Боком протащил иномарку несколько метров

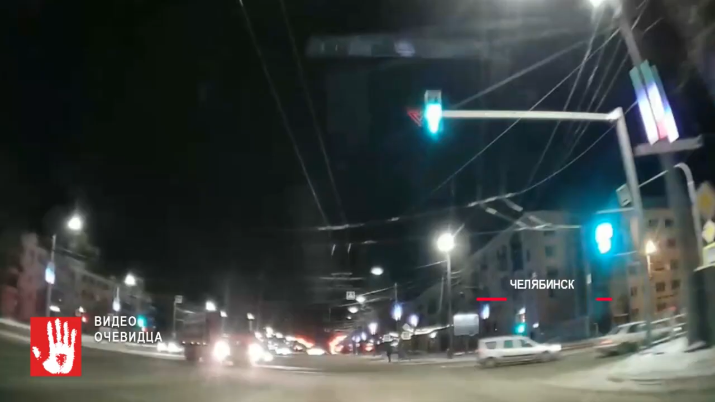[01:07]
Надоело стоять в пробке, решил повернуть. Грузовик едва не устроил крупную аварию на перекрестке.
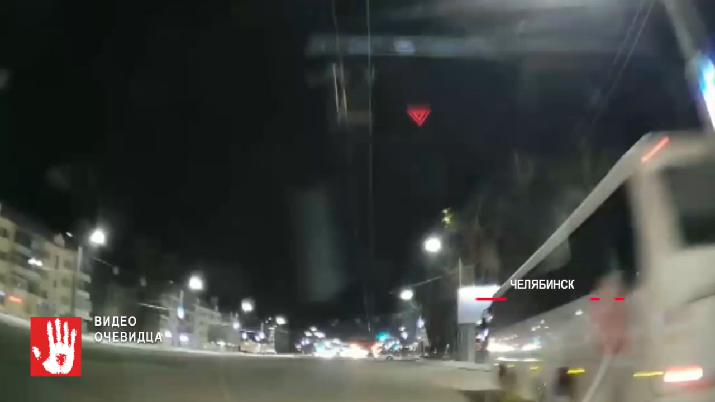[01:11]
Избежать столкновения удалось на пересечении проспекта Ленина и улицы Рождественского. На кадрах видно, как многотонник поворачивает налево и не пропускает автомобили, которые едут навстречу.
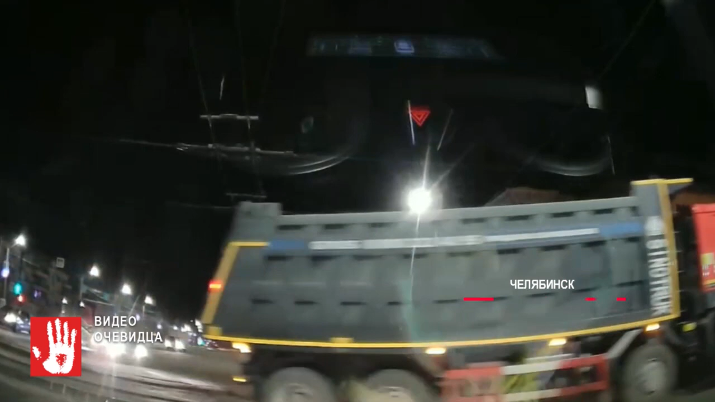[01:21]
К счастью, владелец видеорегистратора успевает затормозить, и столкновение удается избежать. А вот шофер грузовика поехал дальше. Хотели поместиться на одной полосе. ДТП с участием трех автомобилей в Магнитогорске.
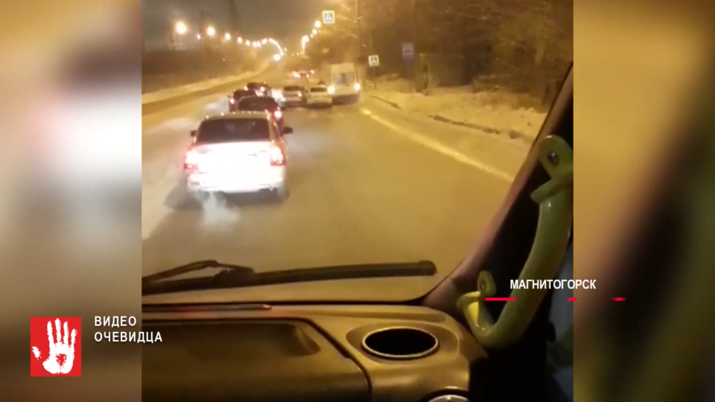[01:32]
На кадрах видно, как дорогу не поделили две отечественные легковушки и маршрутка.